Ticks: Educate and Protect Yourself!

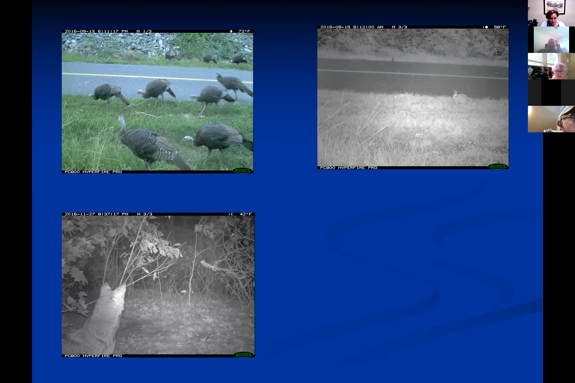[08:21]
They get pretty large, uh, territorial ranges. So, uh, very good at moving these ticks around and a very dapper Bigfoot out for a morning stroll.
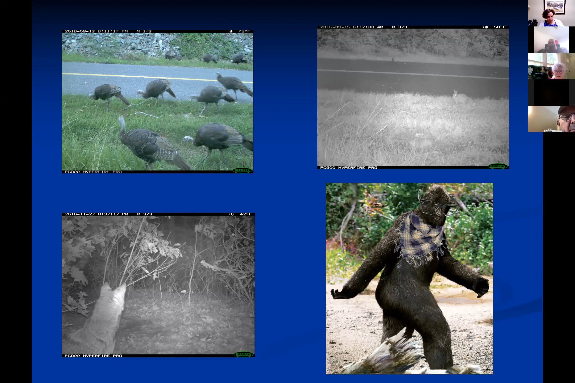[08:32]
Uh, this is one of the reasons I became a scientist. You go out looking for data. You don't know what the heck you're going to find. All right.